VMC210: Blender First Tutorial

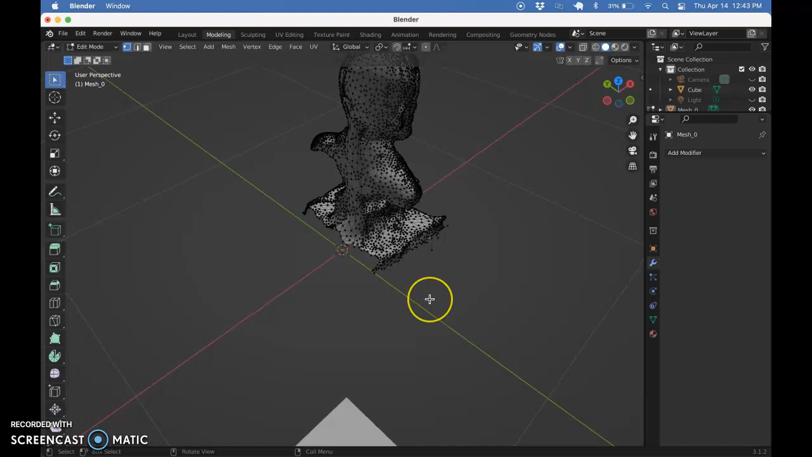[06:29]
in class this is what we spent the most amount of time for this lesson doing is just cleaning up this stuff